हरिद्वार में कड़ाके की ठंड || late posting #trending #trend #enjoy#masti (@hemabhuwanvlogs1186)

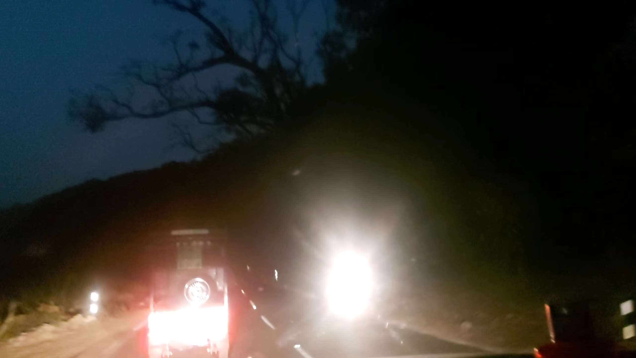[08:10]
دودولی کے آس پاس جوہری دوار سے راستہ آتا ہے دہرادون کی طرف اس کے بیچ میں سو بڑا امیزنگ سا ایکسپیرینس اور تھوڑا دھرابنا سا ایکسپیرینس دوڑوں مکس ٹائپ کا ہو رہا ہے ایک لڑننگ اچھی ہو رہی ہے
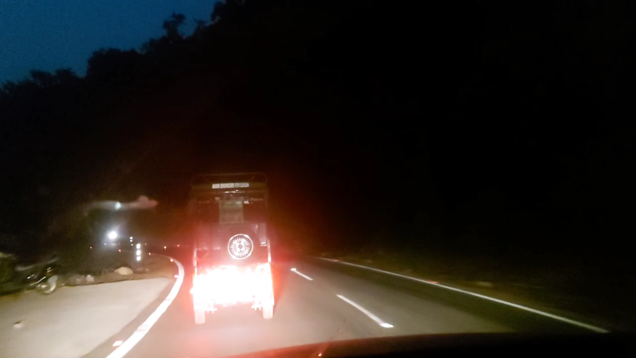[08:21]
تو اندھیرے میں گاڑی چلانے کی کیونکہ زیادہ پہاڑ نہیں ہے بٹ یہ ہے کہ ایک پہاڑ ٹائپ کی روڈ ہے جہاں بہت سارے بینڈ ہیں